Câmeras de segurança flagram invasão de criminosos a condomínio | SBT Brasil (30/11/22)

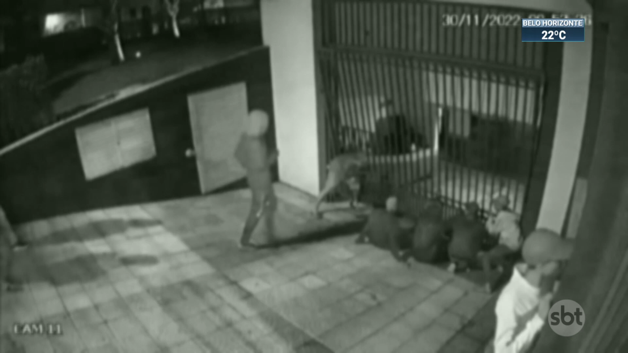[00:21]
Outros quatro ladrões entram logo em seguida. Eles viram se tinha porteiro pela guarita e como nosso prédio, nossa residência,
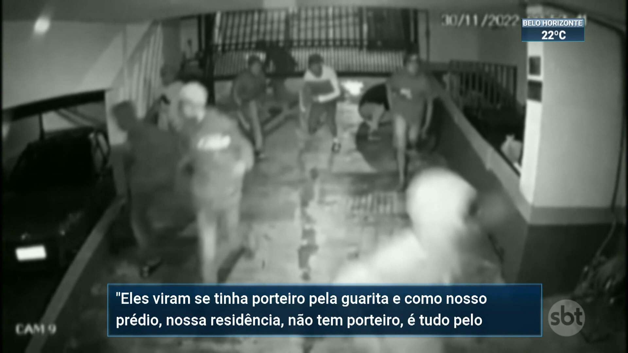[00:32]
não tem porteiro, é tudo pelo digital agora e não tinha ninguém.
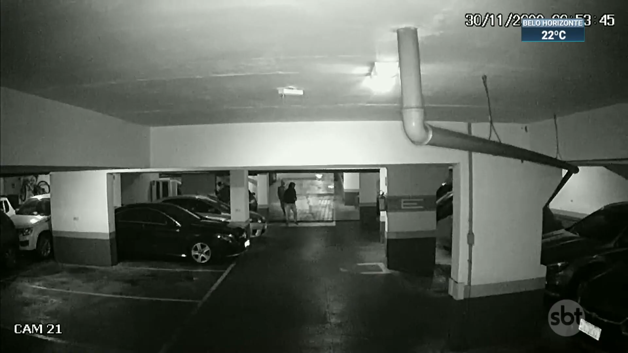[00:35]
Os bandidos procuram veículos que estão abertos.